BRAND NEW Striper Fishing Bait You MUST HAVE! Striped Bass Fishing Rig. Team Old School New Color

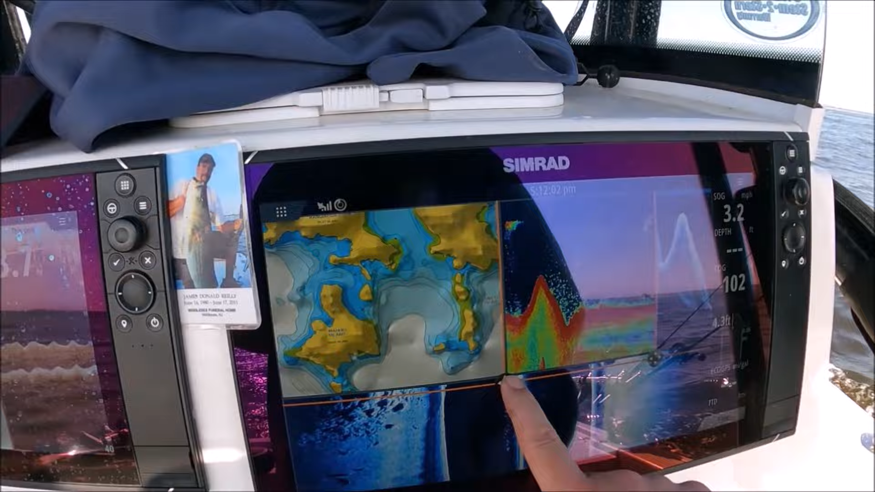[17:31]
and good stuff, right?
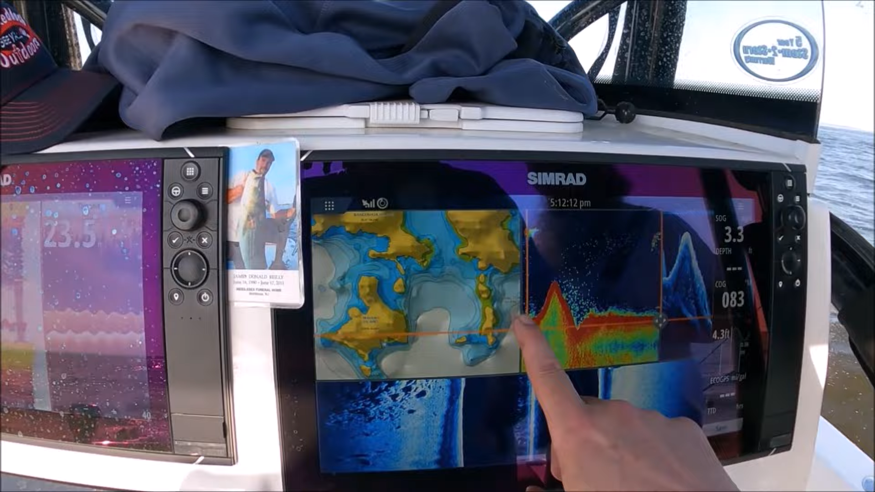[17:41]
So I'll change my panel sizes during the day depending on what style of fishing we're doing. Running fast, running long, drifting, anchoring, whatever.
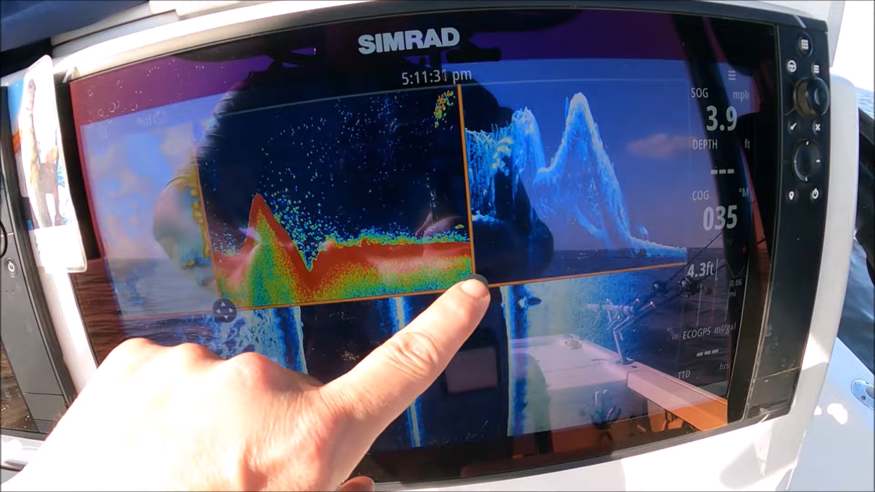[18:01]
On screen: speed 3.9 mph
And then once you get it where you want, you just hit save.
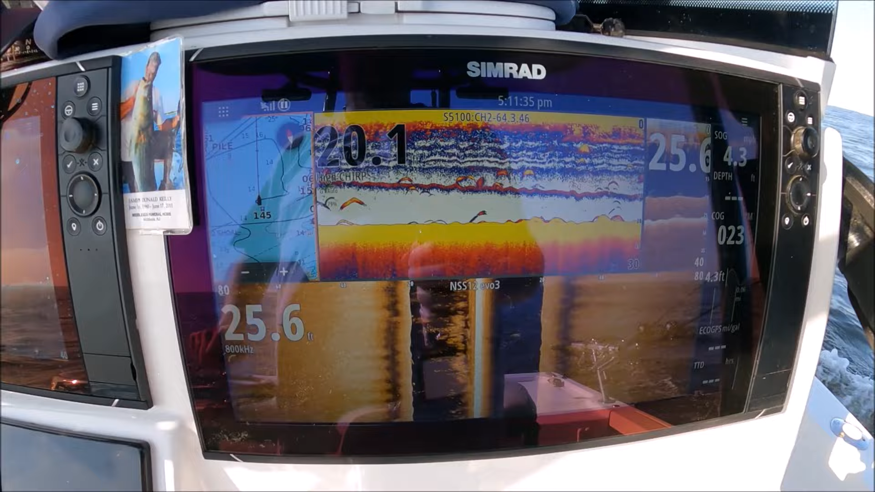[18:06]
And there you go. It's no permanent damage. You know, you can always do it again. You don't want to swipe your finger down.
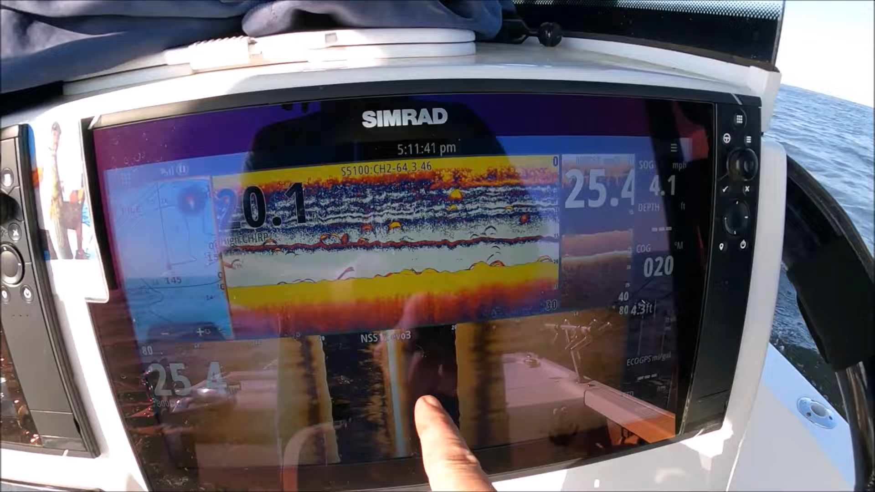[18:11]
You can just hit the power button once. System controls come up.
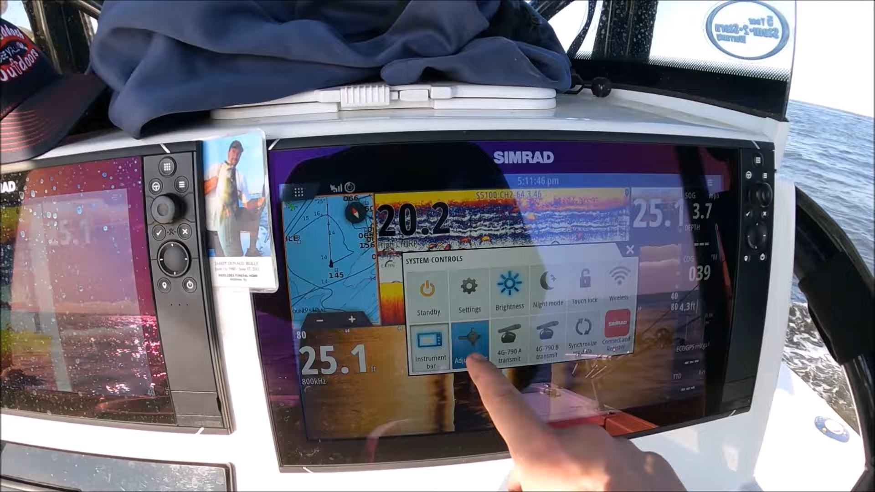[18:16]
So you adjust your splits. Just like in football, get your splits right. You can move it all the way up there.
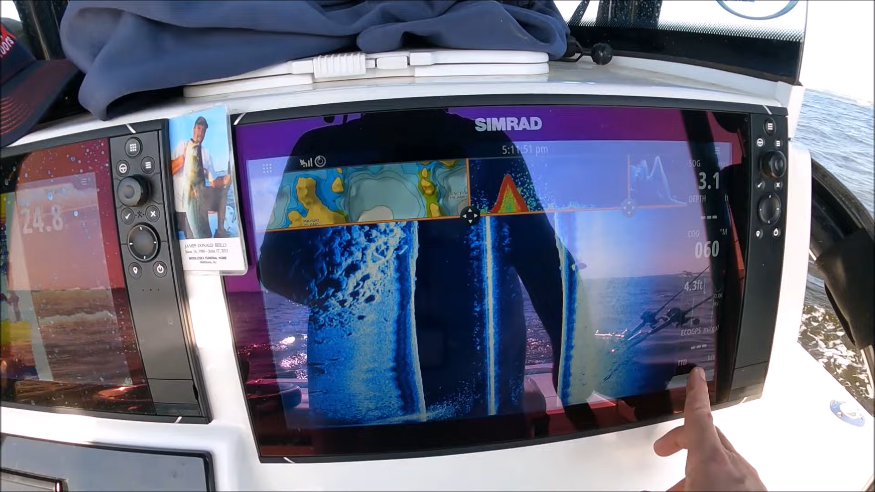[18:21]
Change it around.
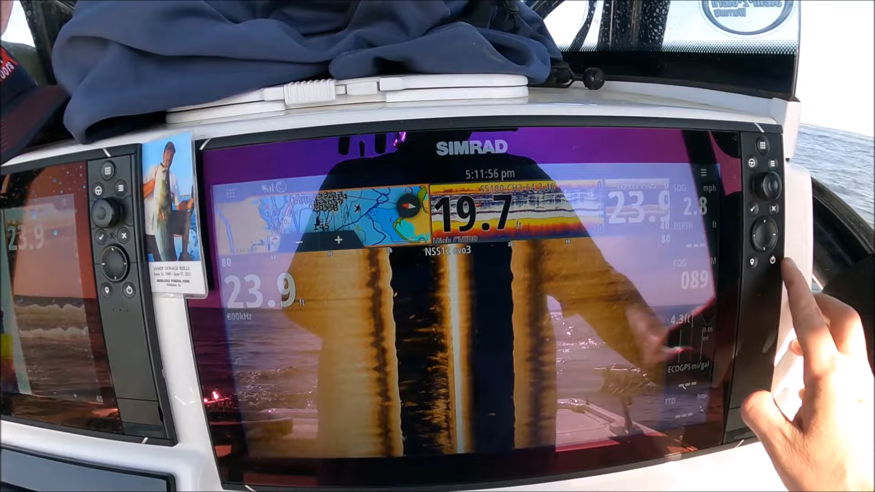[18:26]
Lots of straight bass spread out in here.
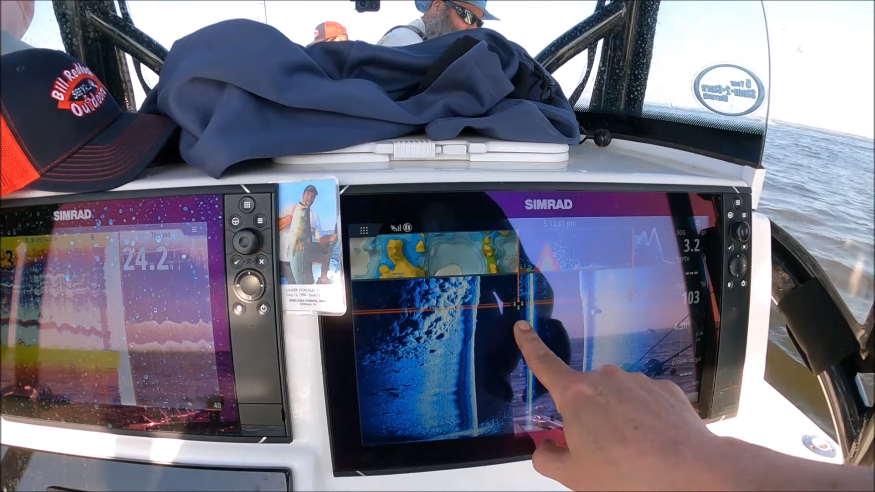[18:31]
So let's go save and good stuff, right?
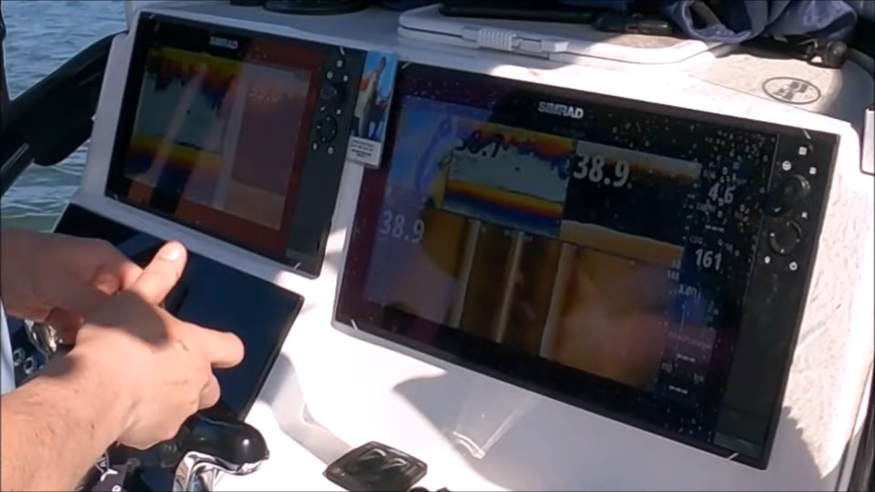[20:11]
Hit your touch lock and then you can wipe your screen down and you won't change all your settings.
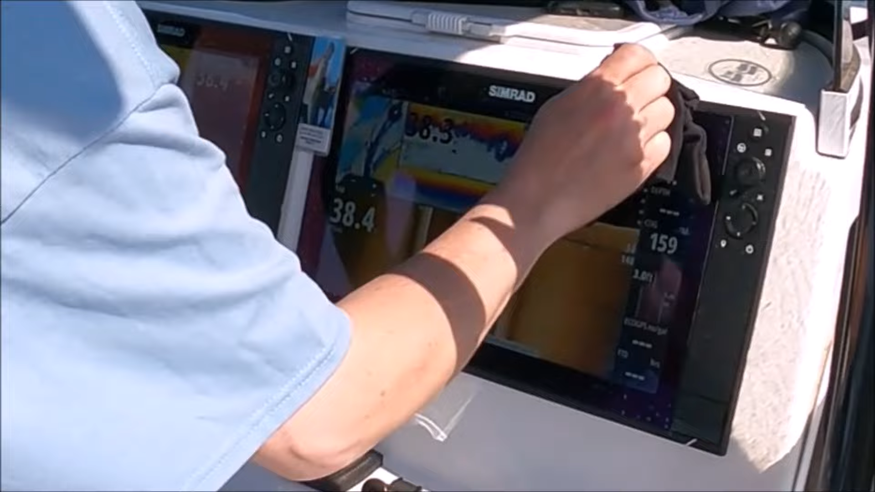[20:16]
Uh, I have yet to find a screen
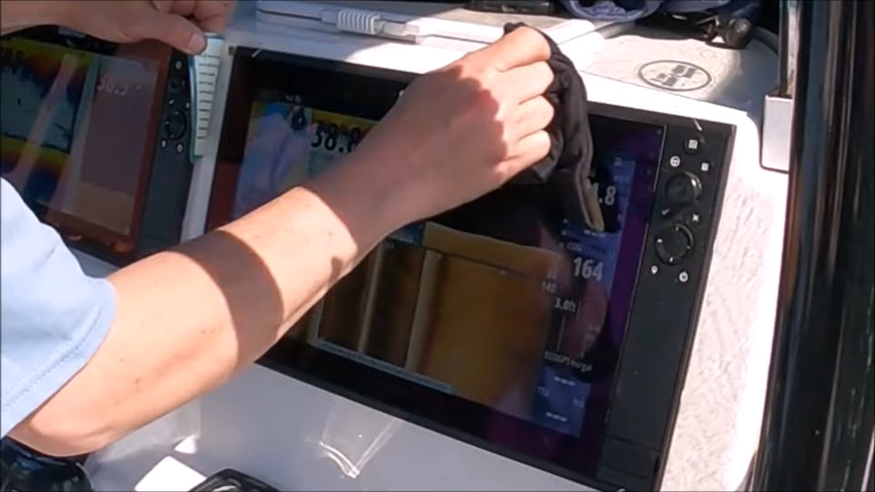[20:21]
so dirty that a little bit of water can't clean it.
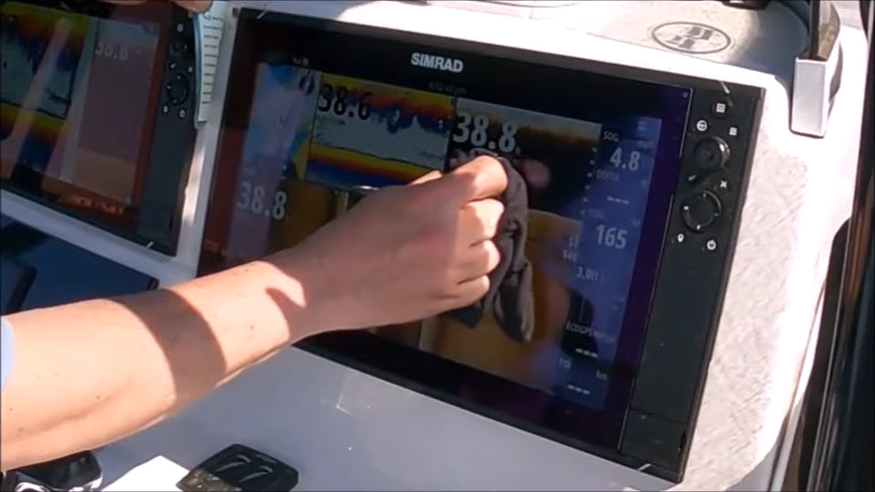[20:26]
So don't use, you know, Windex and alcohol and that stuff. A little damp rag will do and you see how I'm not changing my settings.
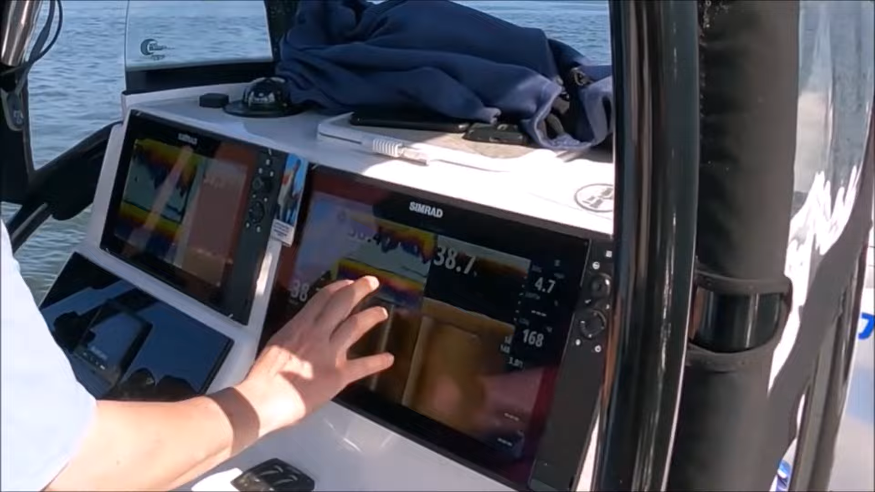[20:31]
So you just hit the button one time and it unlocks it for you.
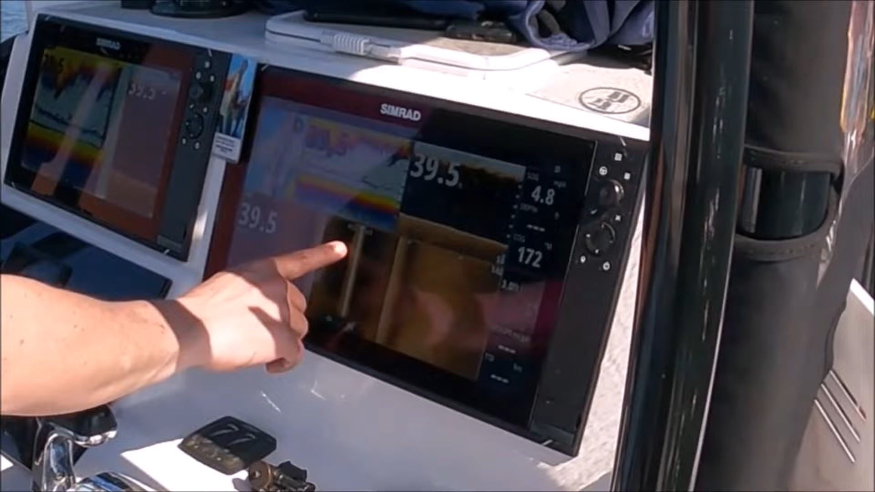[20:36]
So now we're unlocked and we can go back in. So you're trying cleaning your screen and you change all your settings up.
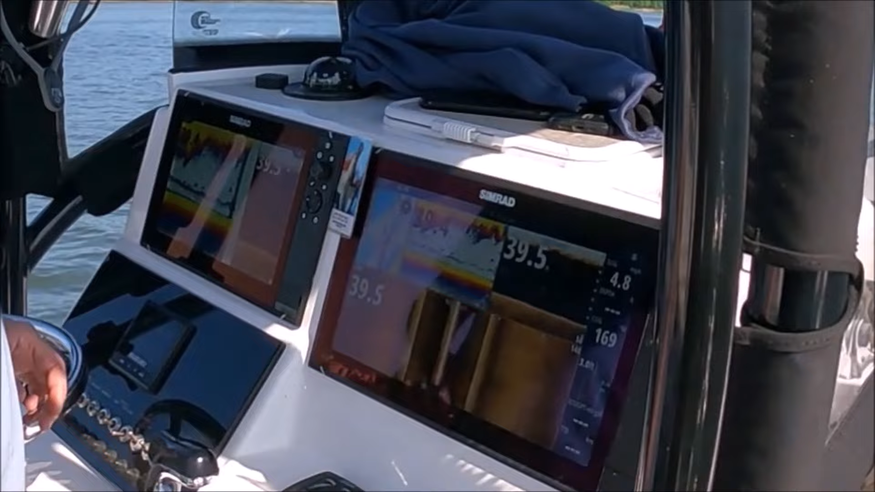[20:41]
That's all you got to do. Hit your little button there, system controls, touch lock,
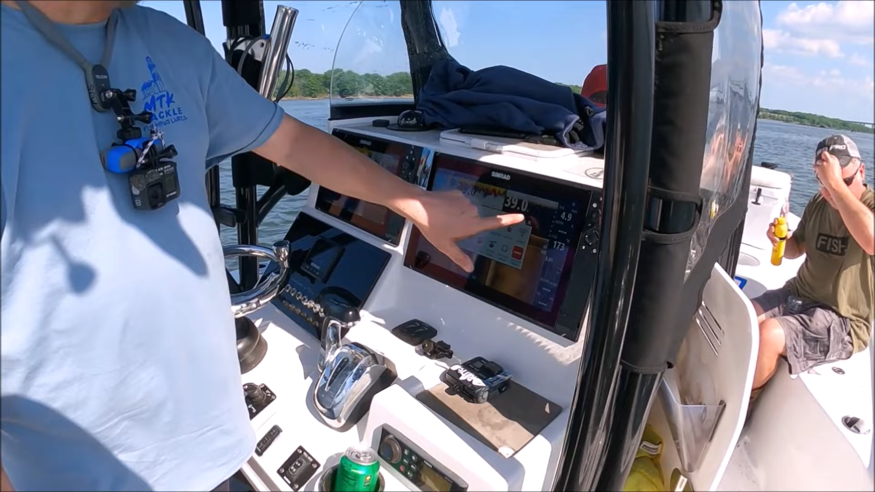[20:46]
or swipe from the top, system control, touch lock. It's locked to get out, hit your power button. There you go. Good stuff. So I'll change my panel sizes during the day depending on what style of fishing we're doing, running fast, running long, drifting, anchoring, whatever.
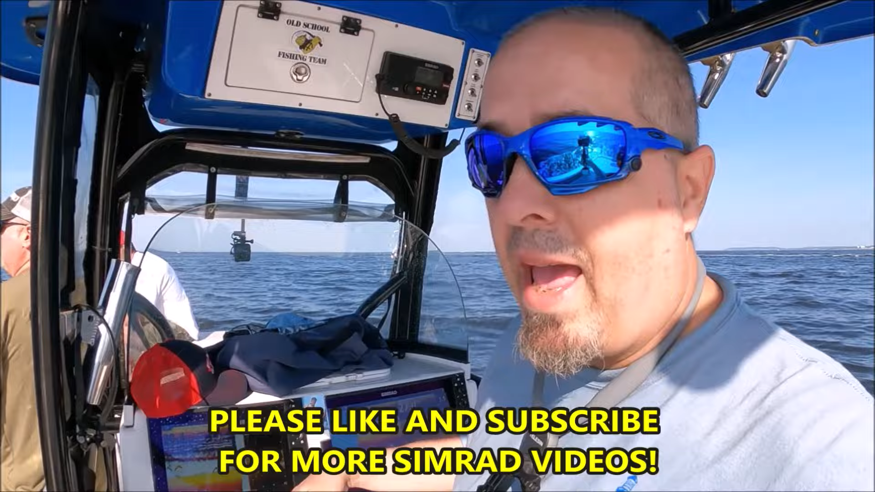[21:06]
So it's really easy to do. You can just swipe your finger from the top and you can adjust your splits and that's it.
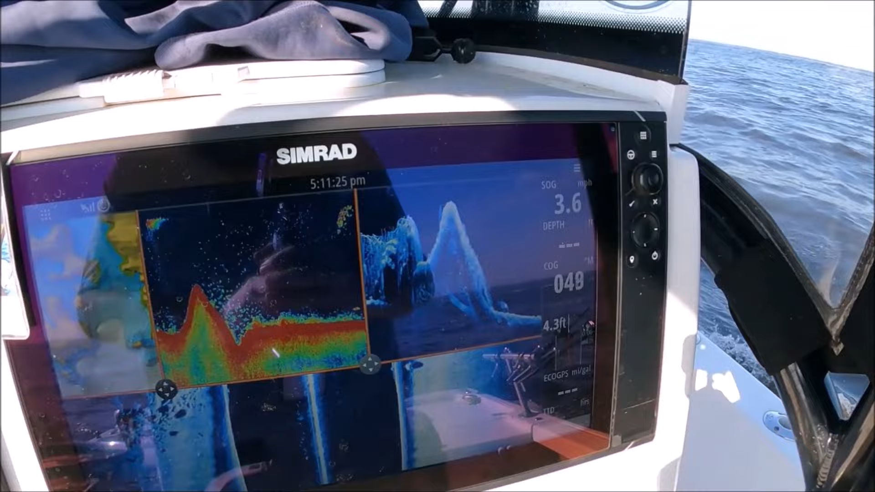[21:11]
We'll just go ahead and change our sizes around or whatever we want them.